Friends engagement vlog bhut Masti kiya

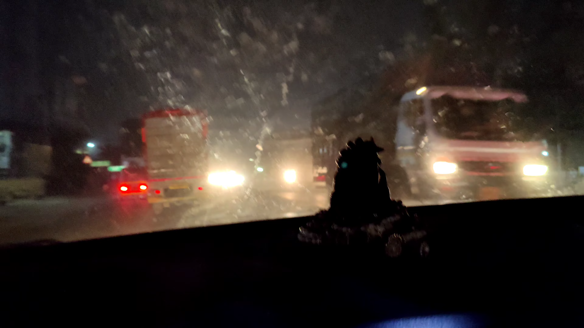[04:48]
आ गया जहां पे पहुंचना था हमको, खुटारी, बस यहीं पे हमारी मंजिल है, पहुंचने वाले हैं।
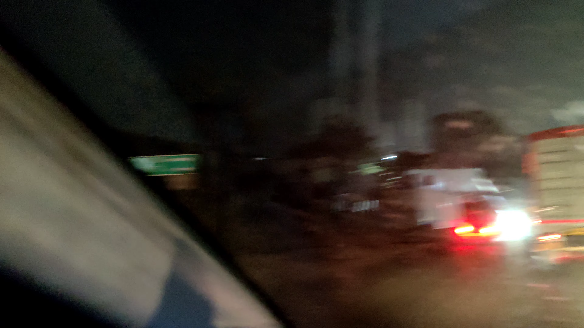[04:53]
जाते जा रहे हैं, जाते जा रहे हैं गाड़ियां, लेकिन हमको यहाँ से मार दे मार दे मार,
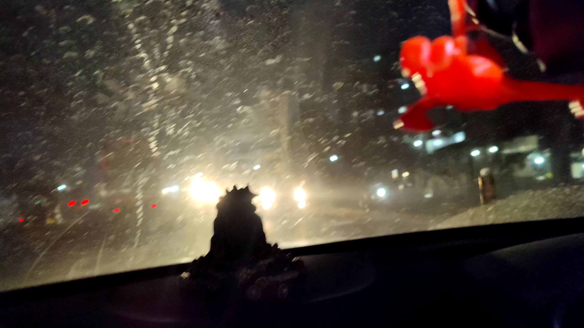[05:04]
यहाँ से नहीं आगे से है, देखो ना ये देखो यहाँ पे
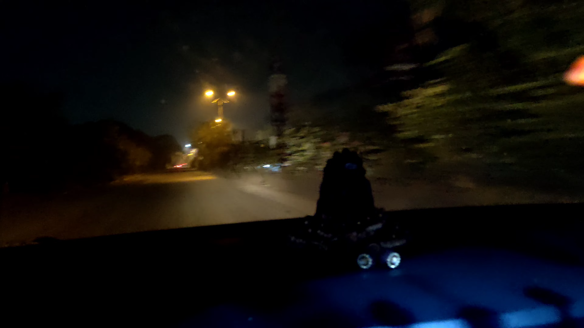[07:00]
पूरा रोड खाली है भाई, जाते टाइम बहुत ट्रैफिक था,
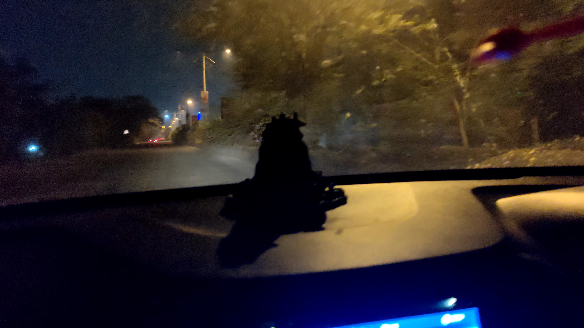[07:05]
अभी पूरा रोड खाली है और टाइम भी ज्यादा हो गया है,
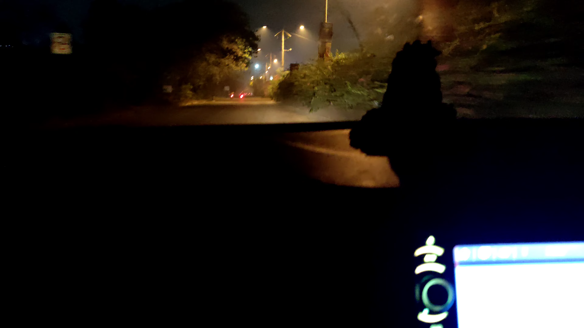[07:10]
और खाली रोड पे गाड़ी चलाने का मजा ही कुछ और है भाई, एकदम उड़ाते हुए हम लोग गाड़ी जा रहे हैं अभी।